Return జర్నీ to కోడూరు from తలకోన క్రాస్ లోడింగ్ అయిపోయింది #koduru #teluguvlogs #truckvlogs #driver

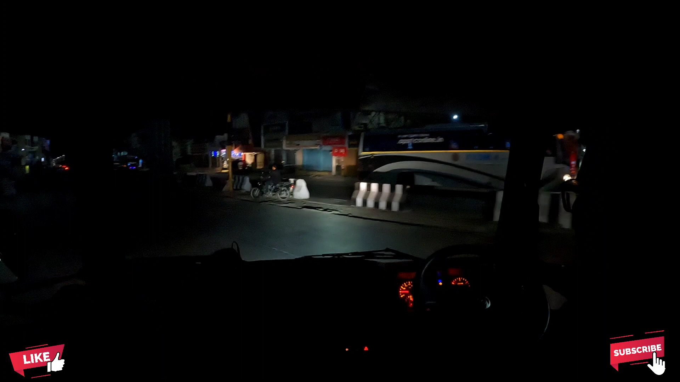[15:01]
లెఫ్ట్ అయితే కట్ అయ్యి ఇక్కడి నుంచి కరకంబాడి ఒక 10 కిలోమీటర్స్ బిలో అయితే ఉంటుంది.
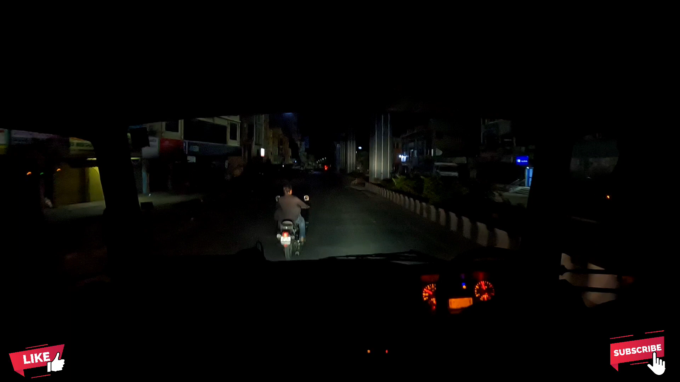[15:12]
కంటిన్యూస్ స్ట్రైట్ రోడ్ ఇంకా బుల్లెట్ రాజా. ఇవే వెళ్ళు, ఇబ్బంది లే, వెళ్ళన్నా వెళ్ళు. వెనకాలలో ఉన్న వాళ్ళు ఎందుకు ఇబ్బంది పెడతావు?
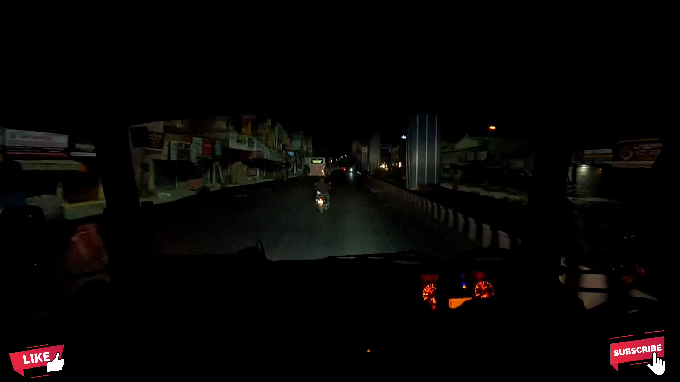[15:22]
స్లో చేసి నేనేమన్నా వెళ్ళొద్దన్నావా? నువ్వేళ్ళు నువ్వు వెళ్ళవయ్యా. చూడు మళ్ళీ దీన్ని ఏమంటారు,
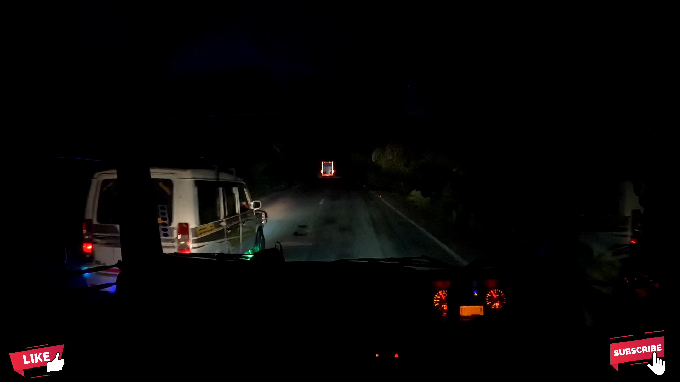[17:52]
వచ్చేసాము బస్సు దగ్గరికి అయితే. ఫైనల్ బస్సు క్రాసింగ్ అనమాట. ఏఆర్ బీసీ విఆర్ ట్రావెల్స్.
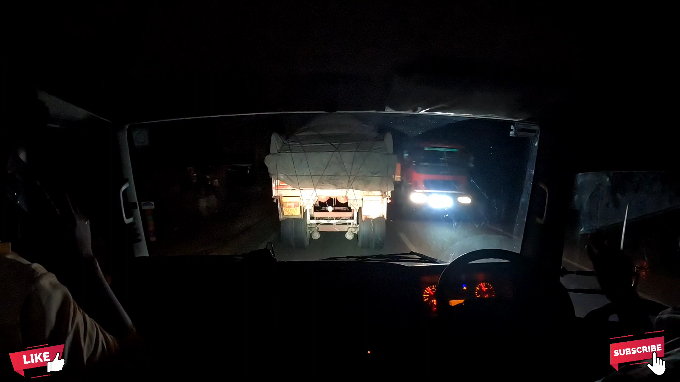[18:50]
ఎక్కువ లైట్లు అయితే వేస్తాను చూడండి. ఎన్ని లైట్లు ఉన్నాయి మధ్యలో? 2, 6, 2, 2, 6 లైట్లు ఉన్నాయి. సో కన్ఫ్యూజ్ అయిపోతాం ఏందో వీడు పోతూనే ఉన్నాడు రైలు పోయినట్టు.
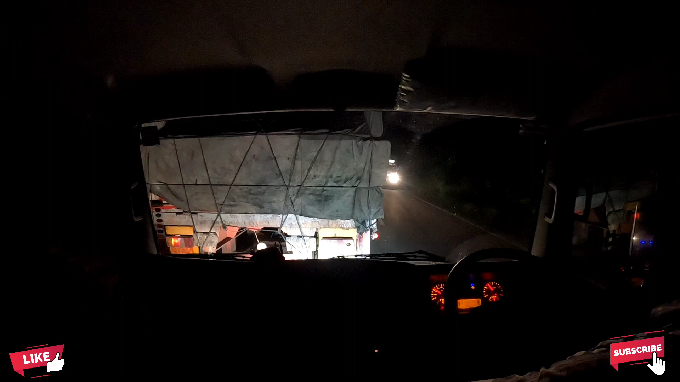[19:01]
ఓవర్టేక్ చేయాలంటే చిన్న వెహికల్ అయితే అలా ఇలా వెళ్ళిపోవచ్చు, పెద్ద వెహికల్ కాబట్టి క్రాస్ చేయాలంటే ఇబ్బంది.
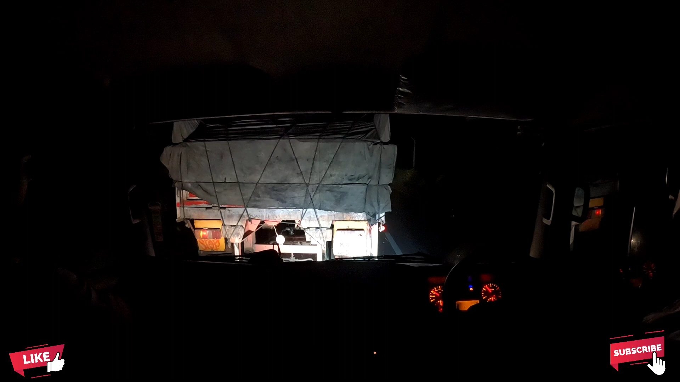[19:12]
ఫార్టీ కిలోమీటర్స్ మెయింటైన్ చేస్తాడు స్పీడు.
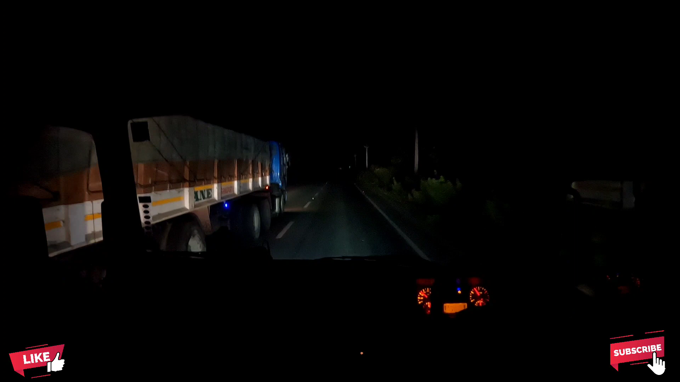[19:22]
ఫోన్ చూసుకుంటున్నాడు చూడు కూడా. రాత్రిలో ఫోన్ చూసుకుంటా చదువుతున్నాడు బండి ట్రాలీ. కొడూరు రైల్వే కొడూరు కాటా దగ్గరికి అయితే వచ్చేసాము.